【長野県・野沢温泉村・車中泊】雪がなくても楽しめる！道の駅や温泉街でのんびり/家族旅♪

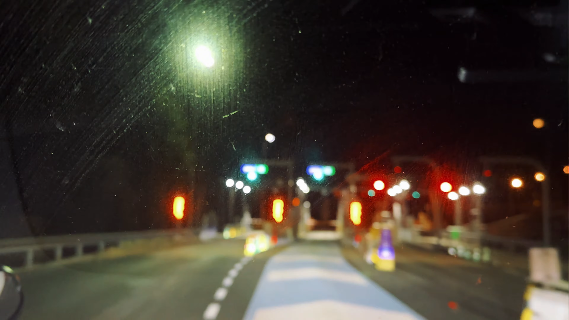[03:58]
あ、 違うわ、これあれを巻いてんのかな、 かもしれないね。 そこにね、雪が若干ありました。雪感あったね。
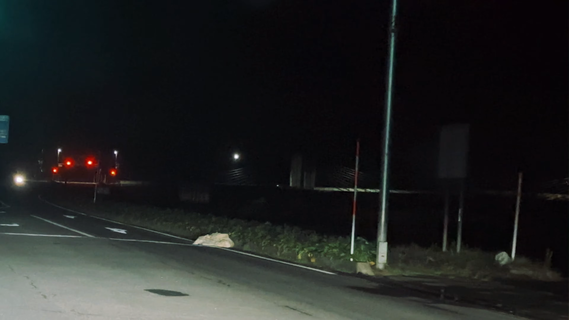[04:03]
雪感、まあ、雪感と言っていいのか。 でも降ったんじゃない？ 確かに ね。 少し降ったってことなんでしょうね。 うん。いや、見れただけいい。 ないよりはね、 うん、 若干霧がある感じがするね。 この辺霧すごいよね、毎回ね。 いつもそうだよね。 うん、でも今日はそんなにひどくないかも。 うん、全然いいよ。